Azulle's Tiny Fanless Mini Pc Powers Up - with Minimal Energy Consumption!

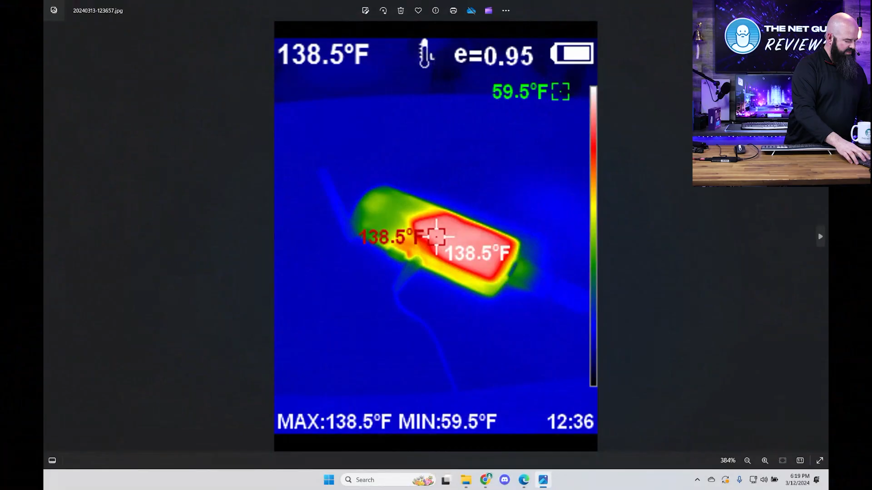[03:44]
On screen: spot 138.5°F, max 138.5°F, min 59.5°F
so this is the thermal footprint of it 138 degrees so it gets warm 140 degrees highest i saw
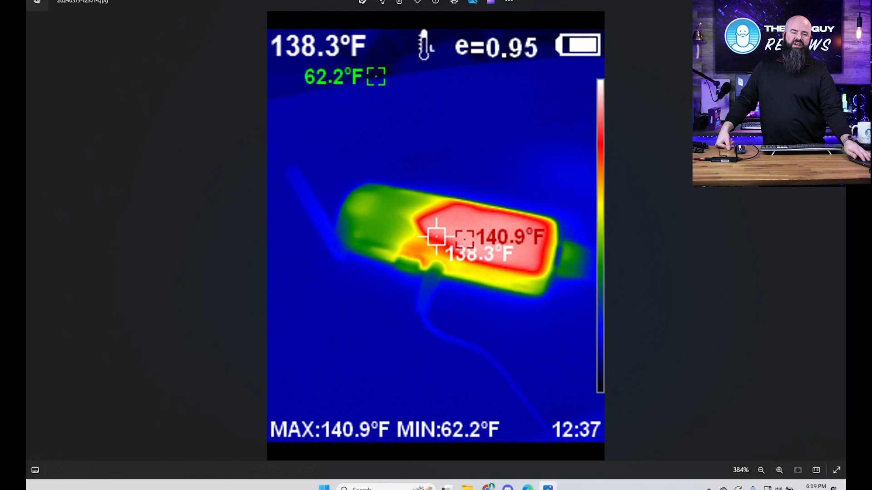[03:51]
On screen: spot 138.3°F, max 140.9°F, min 62.2°F
in testing was 150 degrees so that was the access 4 very interesting product if you're